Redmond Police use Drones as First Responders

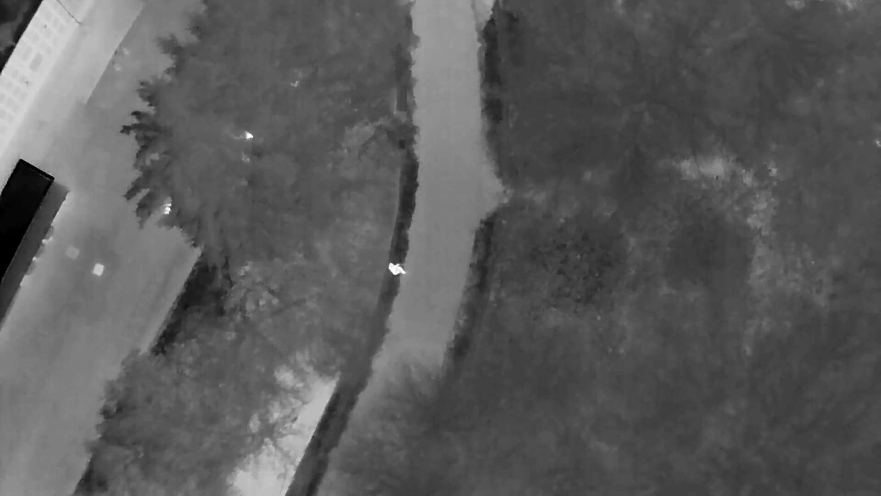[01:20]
So at nighttime we can switch and we can look at heat signatures. We recently responded to a house fire.